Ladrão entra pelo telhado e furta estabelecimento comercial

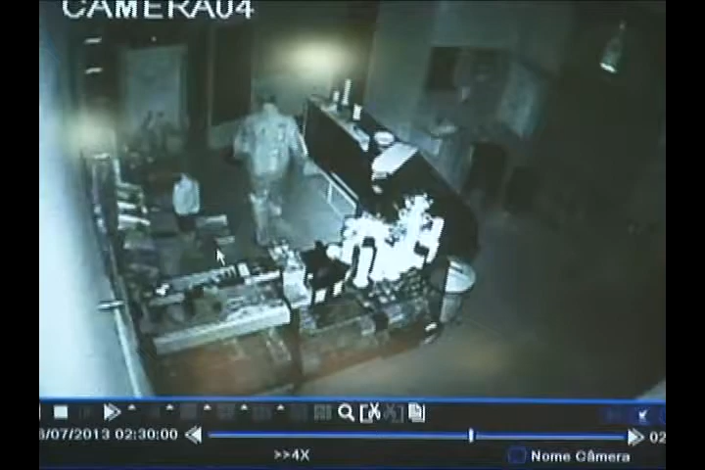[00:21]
O valor em dinheiro assim não foi muito,
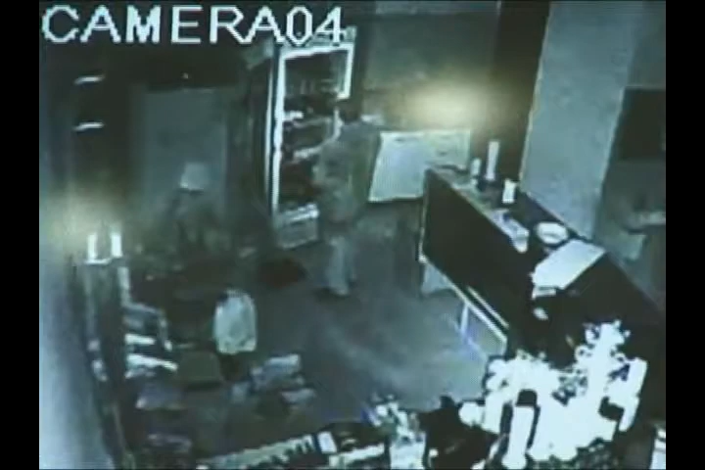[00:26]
mas o duro é até a parte psicológica, a bagunça que eles deixam,
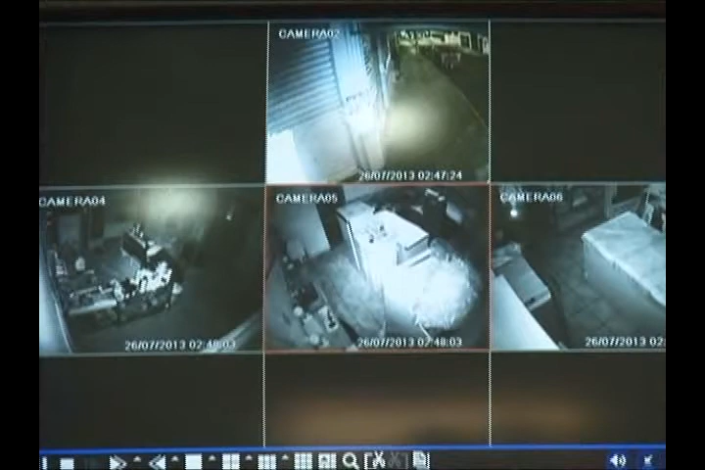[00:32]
danos materiais para restaurar, telhado que quebraram, forro, né? Então esse é um prejuízo maior que a gente sente. Bem, a gente está acompanhando, estamos acompanhando as imagens aí, Lúcio. Ele foi bem tranquilo, né? Ele agiu bem tranquilo, abrindo freezer, até uma garrafinha de pinga ele deixou sobre o telhado, né? Então,
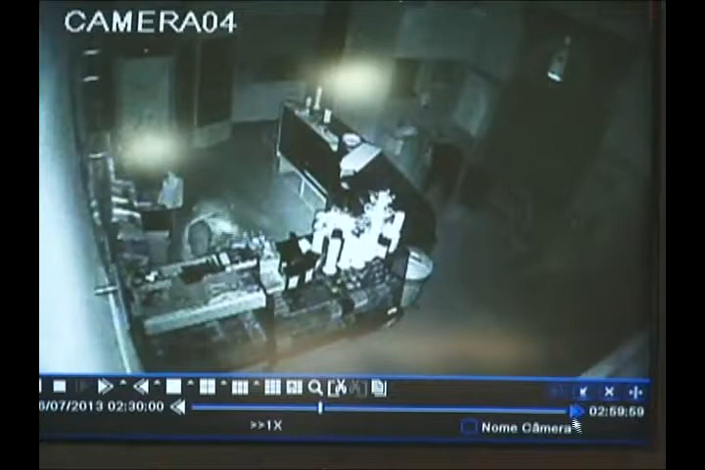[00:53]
eles ficaram aproximadamente mais de uma hora dentro do estabelecimento, tranquilo, abriu cerveja, né? Tomaram cerveja, como se estivesse em casa. A gente percebe que estava na maior tranquilidade.
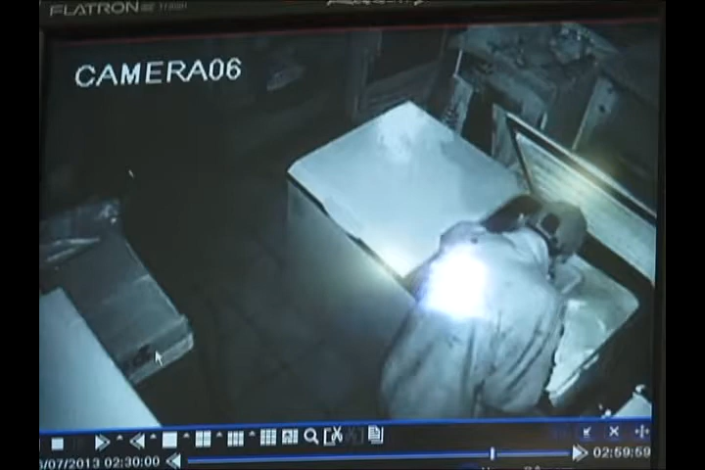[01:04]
Não percebeu que tinha as câmeras, então ele agiu assim bem normal. Agora, Lúcio, quanto foi levado em dinheiro, apesar de ser moedas, uma quantidade bem razoável? Aproximadamente R$ 350,00 em moedas. É a primeira vez que acontece isso aqui no teu estabelecimento? Não, já é a segunda vez, já há uns 5, 6 anos atrás, houve também uma invasão assim, né? A outra vez levaram moedas também, mas atearam fogo em papéis, né? Para clarear.
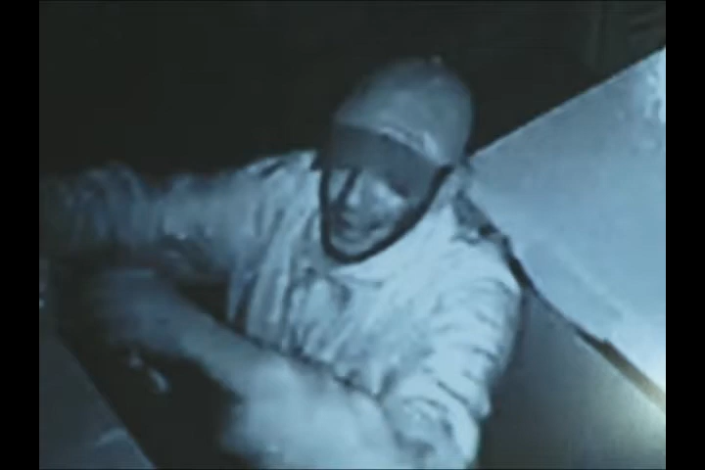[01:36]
Então, foi um negócio até mais complicado.
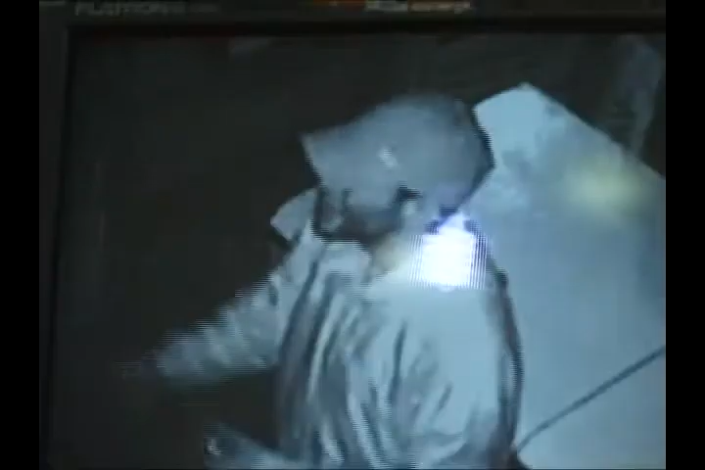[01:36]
Dessa vez, ele estava com uma lanterinha, não sei se fósforo, né?
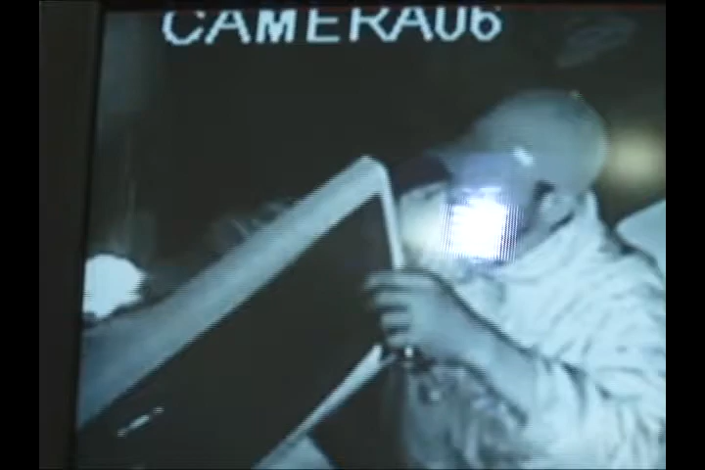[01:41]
E não chegou assim a ter fogo em nada.
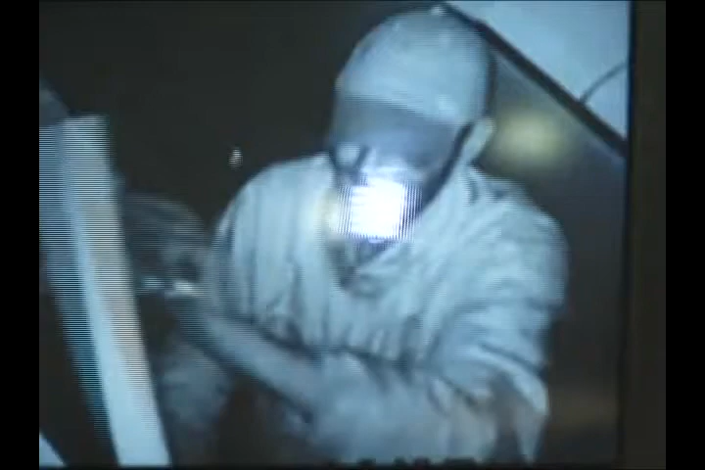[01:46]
Tá certo. Bem, as câmeras de monitoramento aqui, você acompanha a imagem, você que está em casa, e pode até ajudar a polícia.